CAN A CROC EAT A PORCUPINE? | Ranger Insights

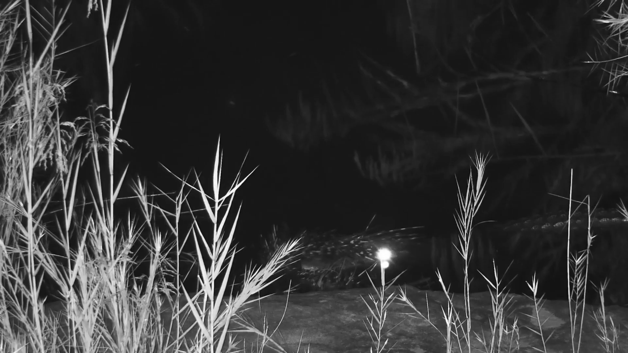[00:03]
What goes on in the African bush under the cover of darkness can be somewhat of a mystery. Owl cams revealed something particularly unusual on this evening, a crocodile with a porcupine in its mouth. Crocodiles are apex predators and opportunists that ambush their prey, and any animal that drinks at the water's edge is vulnerable to this silent, watery stalker.